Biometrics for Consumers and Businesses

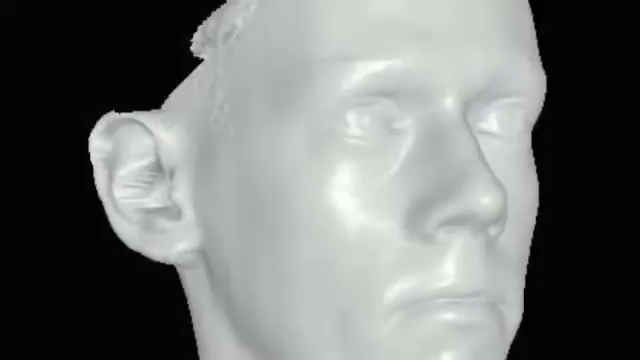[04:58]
New technologies are currently in development to create three-dimensional models of a person's face based on a digital photograph in order to create more nodal points for comparison.